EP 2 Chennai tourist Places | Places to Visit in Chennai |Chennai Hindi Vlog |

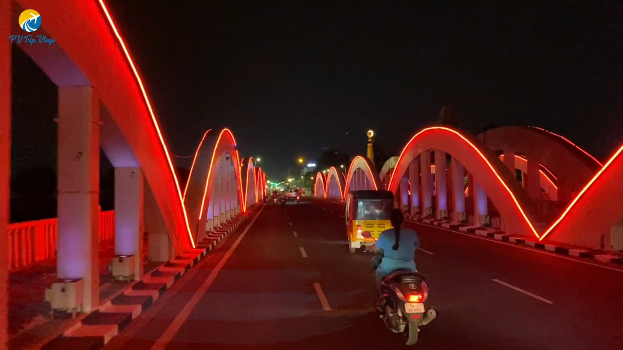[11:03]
हमें अभी मरीना बीच की तरफ जाने वाली इस रोड पे और इस रोड पे आपको दिख जाएगी चारो तरफ खूबसरत उची उची हरिटेज पुरानी
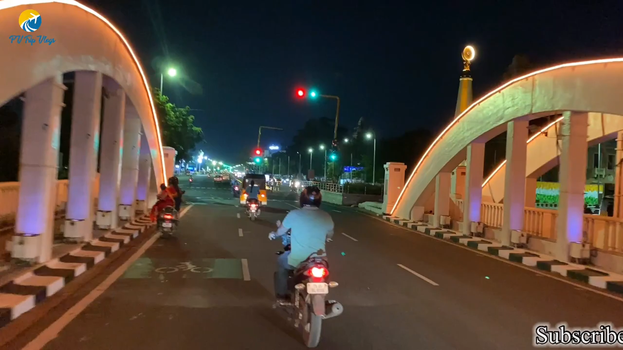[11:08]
बिल्डिंग्स जो दिखती है लाइट्स में और भी ज्यादा खूबसूरत चैन्ने के इस पार्ट में बसी इन